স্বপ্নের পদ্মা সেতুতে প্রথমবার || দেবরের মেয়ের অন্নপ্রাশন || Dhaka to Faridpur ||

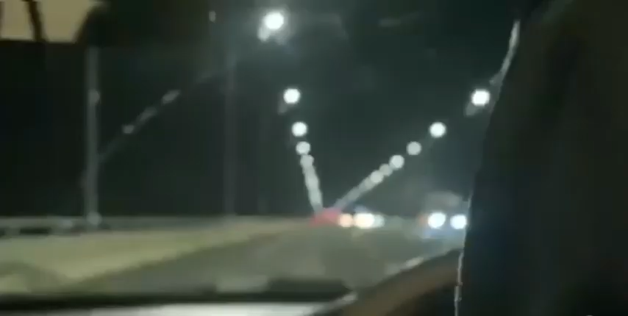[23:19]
দেখো রাতের বেলায়ও কি সুন্দর লাগছিল দেখতে পদ্মা সেতু। তো আমরা কিছুক্ষণের জন্য একটু নেমেছিলাম,